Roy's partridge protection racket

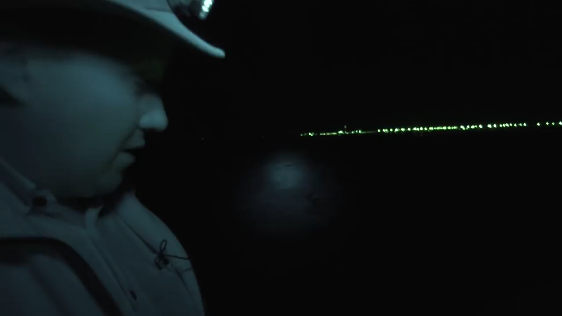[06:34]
We've got a nice cool breeze coming in off the sea now.
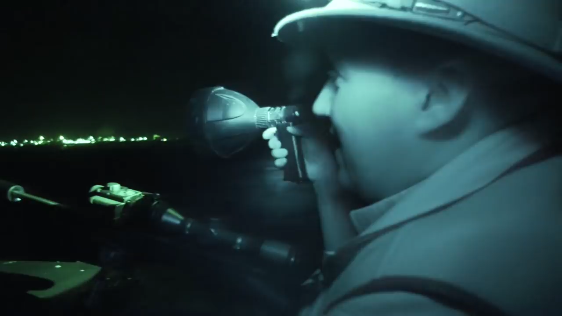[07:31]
I've got to get out of that habit. But no, that was absolutely superb. We spotted that fox right out in the middle of this field and started squeaking.
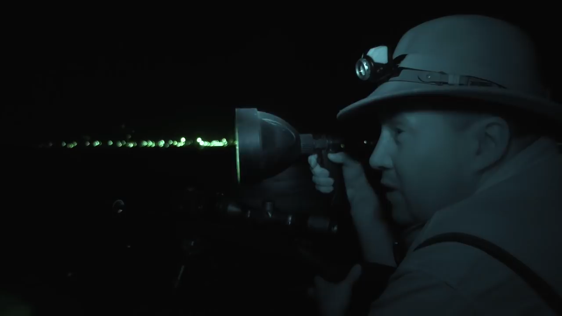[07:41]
And it came in like a train, but it came in right across us. And then we lost sight of it behind the sea wall here, because we're actually sitting up on the top of the sea wall. So we've got the marsh here. And then we're looking right out into the estuary out there. And that was phenomenal. It just came bolting in. But it came in a good 200 yards down, and then came along the seawall, and then just crossed over just onto the side that we could see it, luckily, and just came in there.